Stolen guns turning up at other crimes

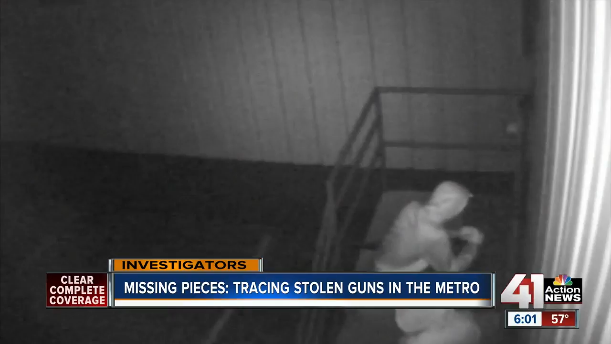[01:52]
These South Carolina burglars used a blowtorch to break into a gun shop there.